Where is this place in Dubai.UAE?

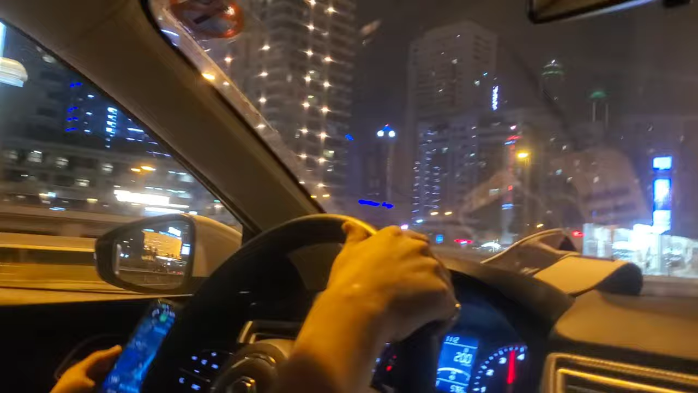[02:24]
ये देखो तूफान की तरह भगा रहा, 120 ज्यादा भगाएगा तो फाइन लगेगा। कैमरा आ गया, ये देखो कैमरा।